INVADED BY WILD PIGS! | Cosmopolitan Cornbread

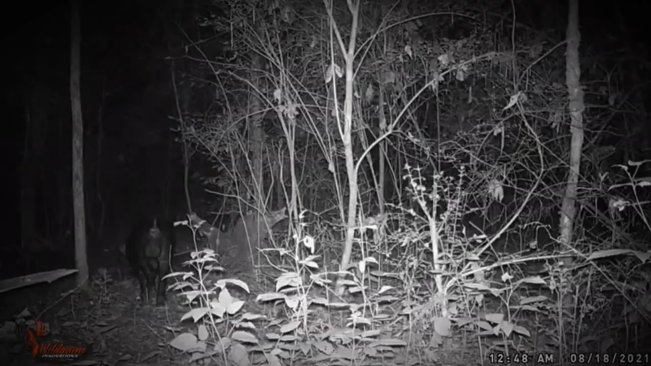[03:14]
times what we see are feral swine because they're like spotted pigs that look like normal pigs from the farm that have just gotten loose and gone wild but they do show up from time to time however they never come anywhere near the house and anytime there was any sign of humans they bolt they are gone they don't want anything to do with you mr.
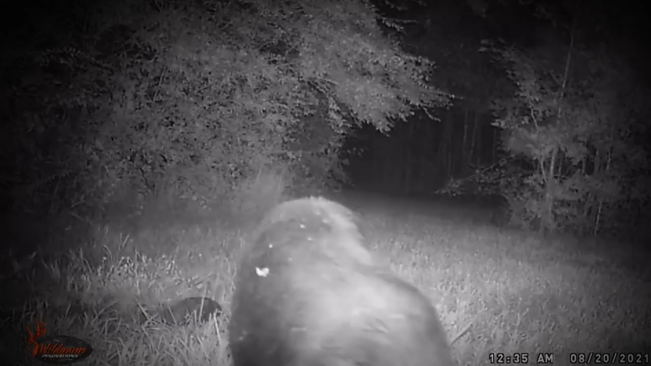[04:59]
and these pigs did not care at all that we were standing there we were sitting there talking the dogs were
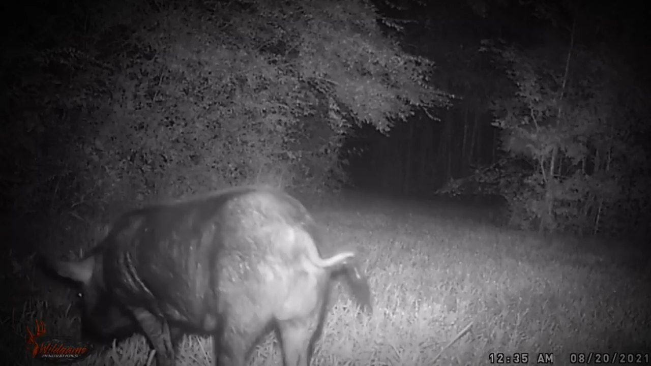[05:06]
going crazy they were completely oblivious completely did not care that humans were there or anything like that so we were like these have to be from a farm they've got to be from a farm
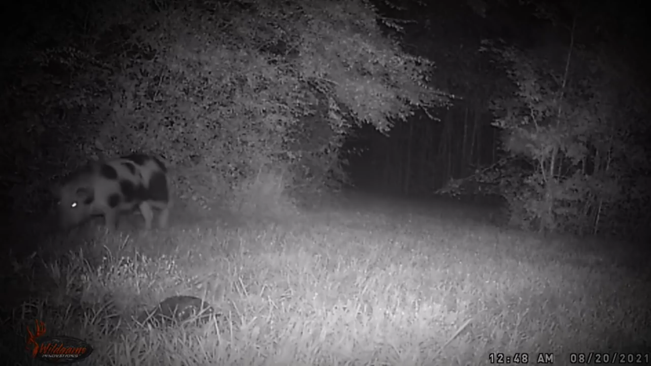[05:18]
so i called the sheriff the sheriff's office was glad to know where they were because there had already been reports of these pigs out causing